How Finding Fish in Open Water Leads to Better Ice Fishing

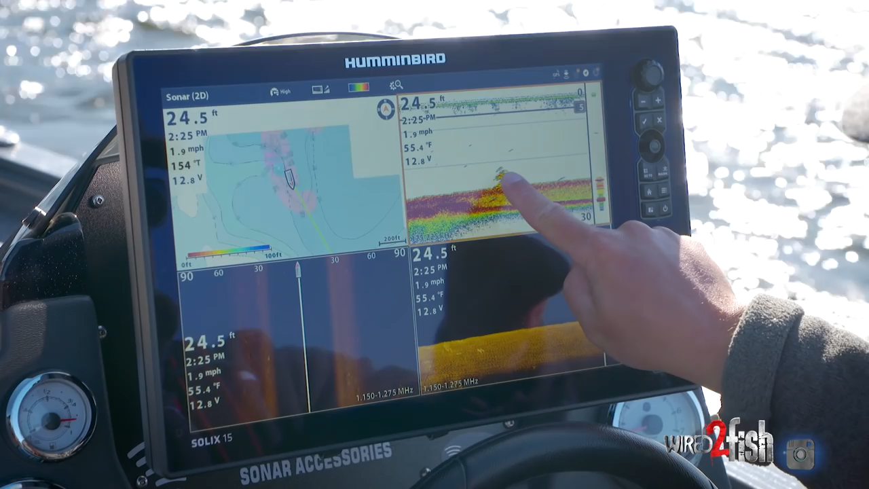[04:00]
On screen: depth 24.5 ft, water 55.4°F, speed 1.9 mph
And look at that. Those are the fish I'm going to be targeting first ice right there. You can see them on DI and actually get a head count on the number of individuals down there. I'm cranking up the sensitivity. There are several fish, I'd say at least a dozen. So I'm going to go ahead, drop a waypoint on those fish. I'm going to go back and target those fish first ice and we're going to catch them and we're going to have this map with us and we'll do a waypoint transfer as well.
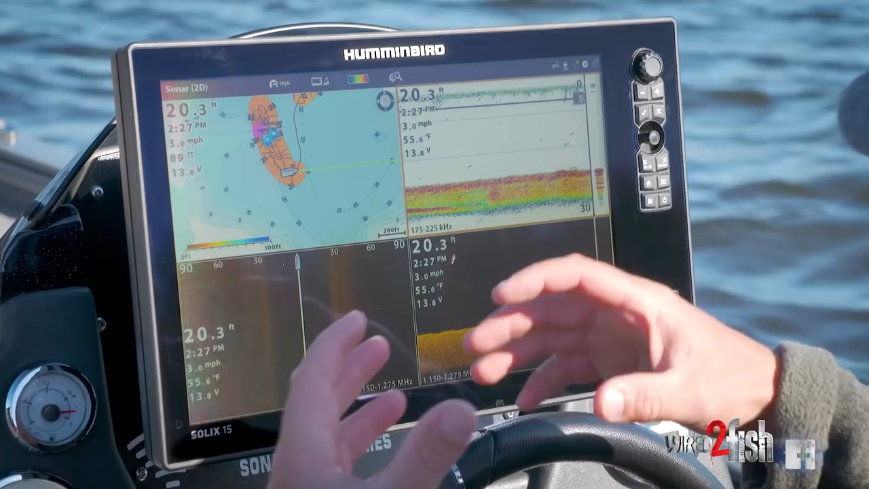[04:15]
On screen: depth 20.3 ft, speed 3.0 mph
But in general, having the custom map and waypoints and being able to associate the two gives me a really great starting point first ice.
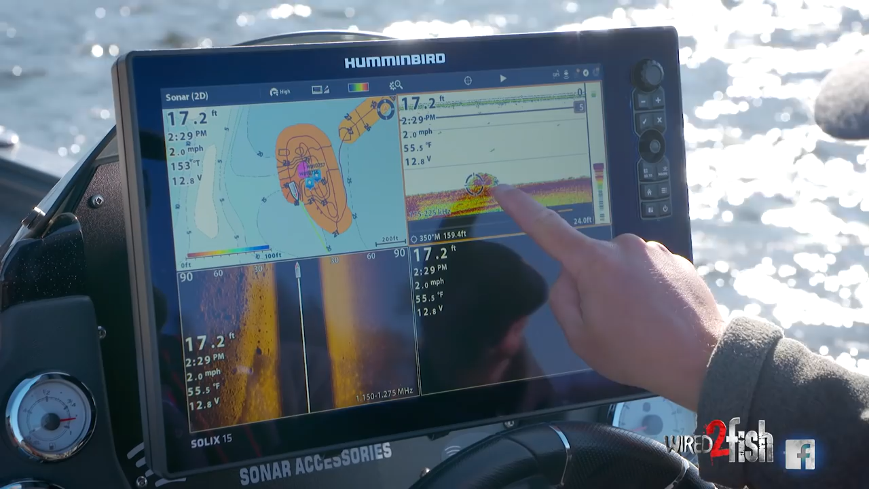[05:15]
On screen: depth 17.2 ft, water 55.5°F, speed 2.0 mph
And we're going to go ahead and mark a waypoint.
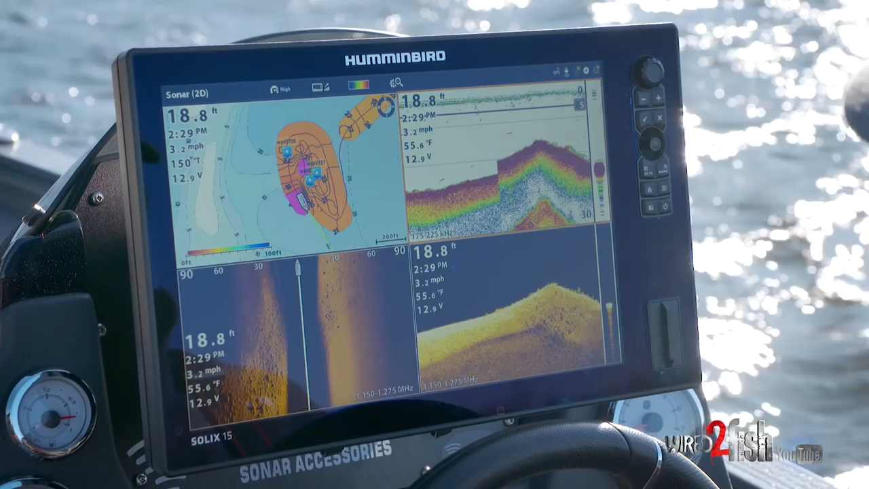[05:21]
On screen: depth 18.8 ft, water 55.6°F, speed 3.2 mph
And on those hardest spots, it's giving me this pink color.
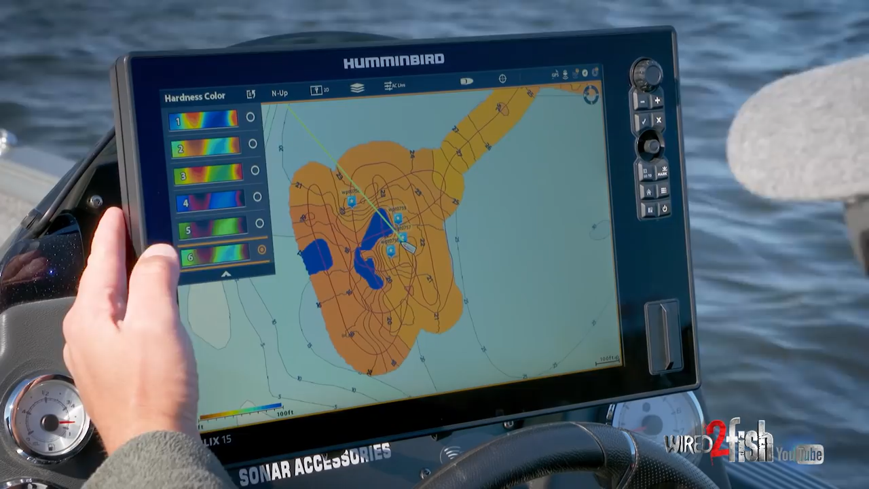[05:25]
And I can change that in the color palette, but that's showing me the hardest, most prominent parts of this structure.
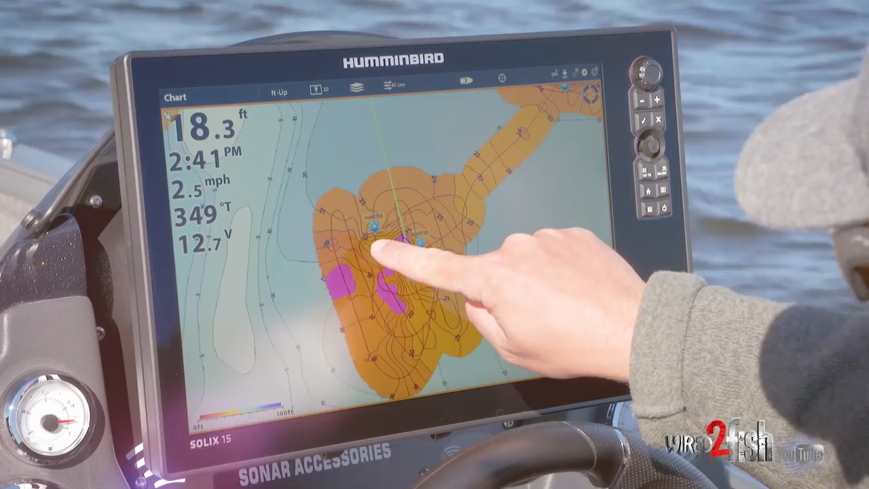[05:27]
On screen: depth 18.3 ft, speed 2.5 mph
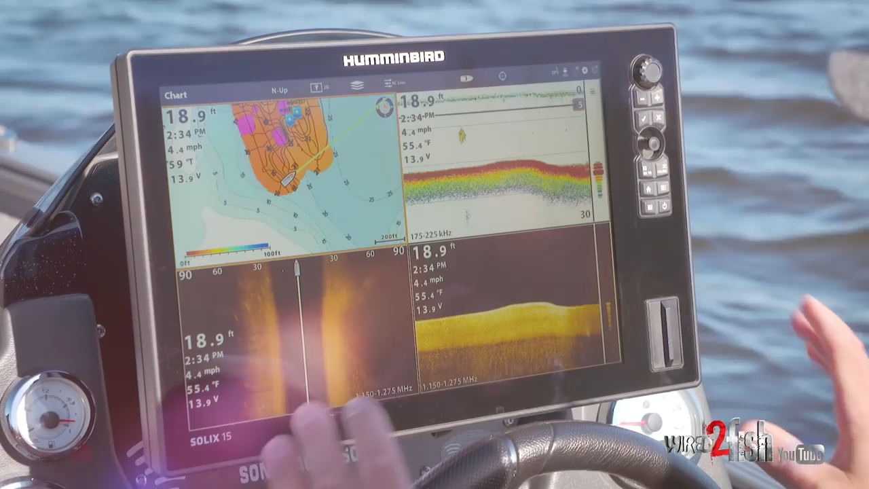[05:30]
On screen: depth 18.9 ft, water 55.4°F, speed 4.4 mph
The beauty of this AutoChart Live functionality with Hummingbird is that this is private information.
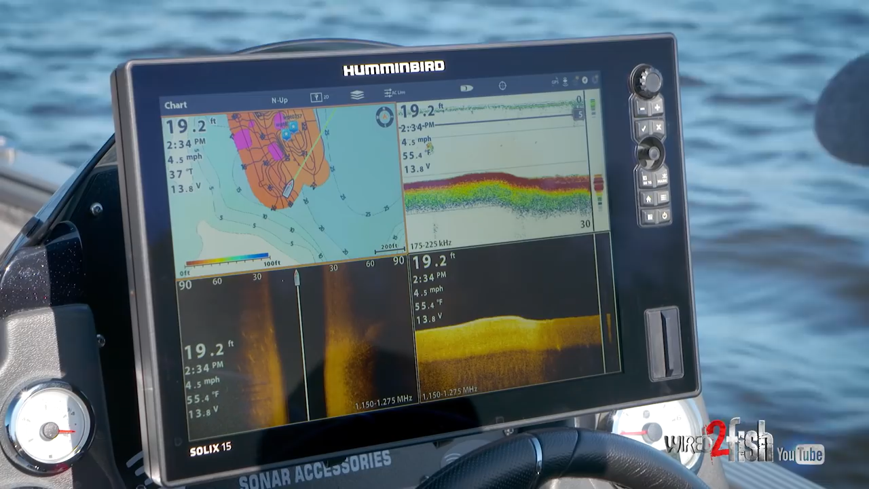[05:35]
On screen: depth 19.2 ft, speed 4.5 mph
This is yours. You can share it with your buddies if you so choose.
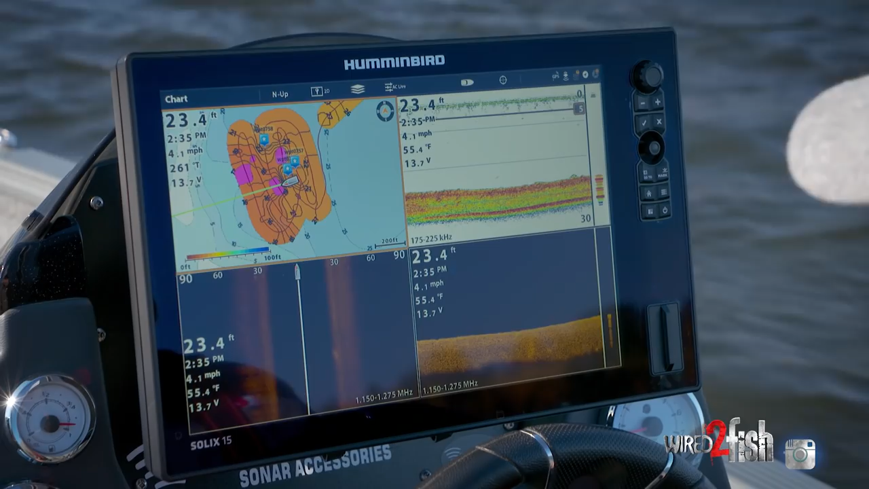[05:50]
On screen: depth 23.4 ft, water 55.4°F, speed 4.1 mph
But because it's additive, it's refining and getting more accurate the more I drive in this area.
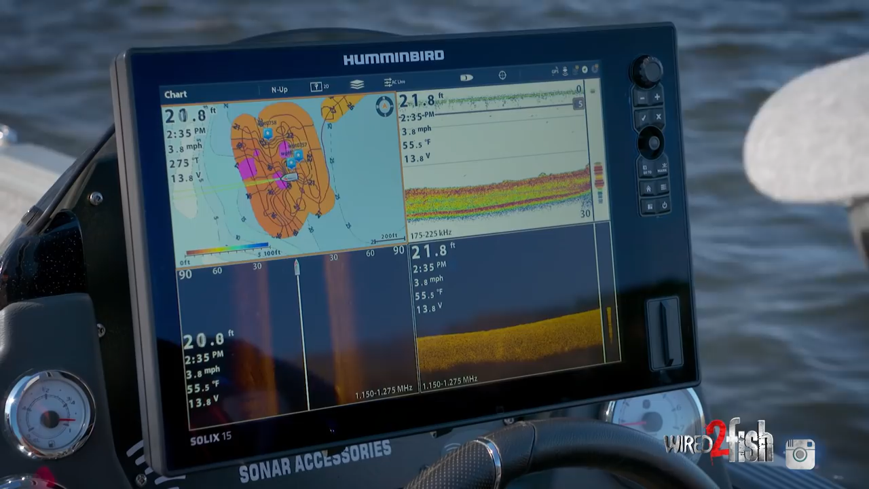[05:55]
On screen: water 55.5°F, speed 3.8 mph
But that's a really interesting thing to note here on the map. I'm going to zoom in and show you the steepness of that drop off.
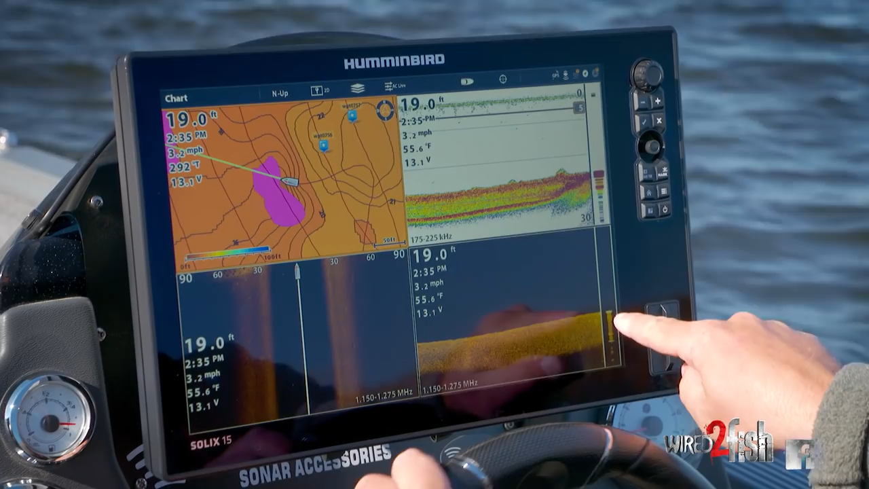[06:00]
On screen: depth 19.0 ft, water 55.6°F, speed 3.2 mph
And look at that. We're going to come into this really hard patch right here and take a look at down imaging. Here's my 2D sonar. Look at that. This information doesn't lie.
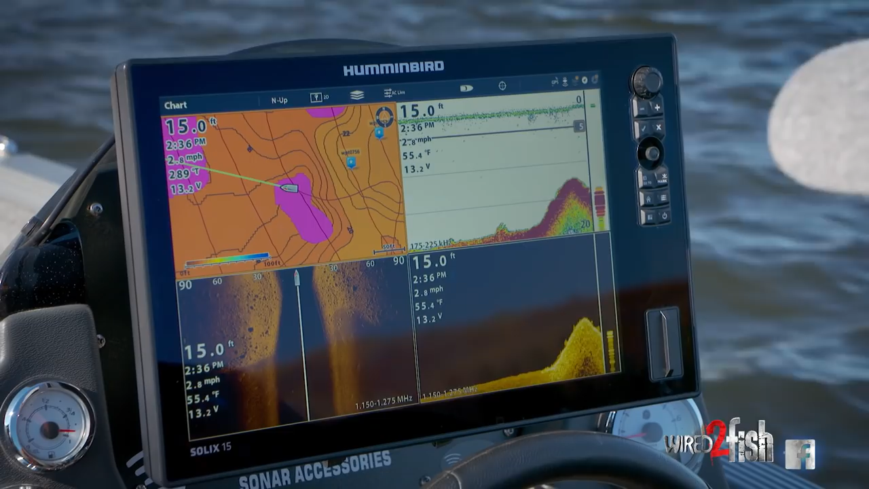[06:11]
On screen: depth 15.0 ft, water 55.4°F, speed 2.8 mph
It's extremely accurate and it will help you catch more fish or figure out why there's fish where you are catching them.
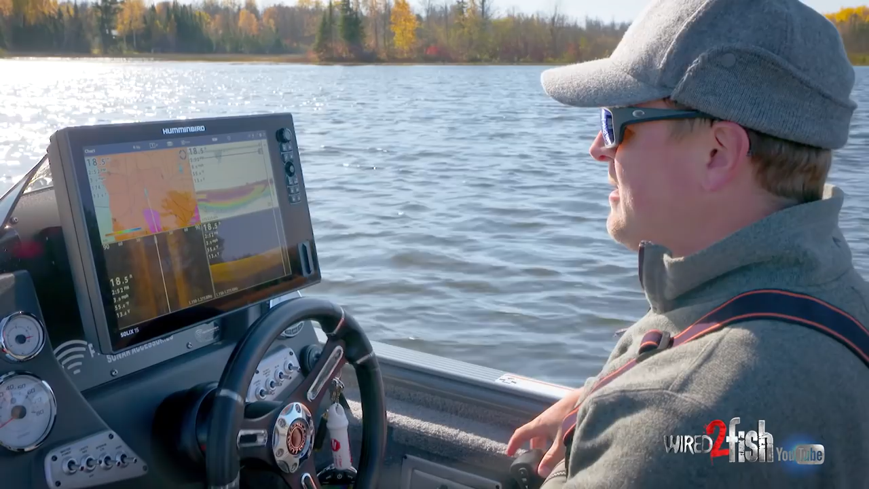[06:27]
Okay, fish are on hard soft bottom transitions. Look it. We're coming into hard. We're coming into hard. It's soft, soft, soft.
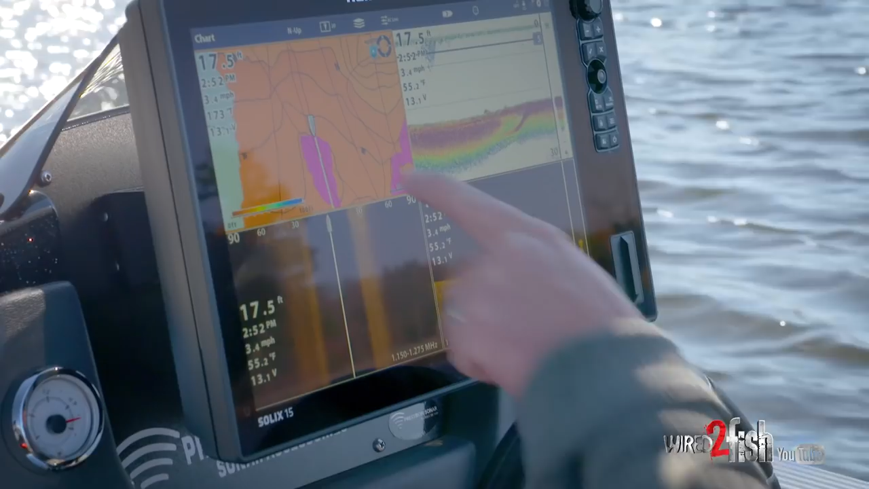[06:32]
On screen: depth 17.5 ft, water 55.2°F, speed 3.4 mph
Look at this pink line when I hit it. Okay, we've hit pink. Look at that. Boom. We're in good rock.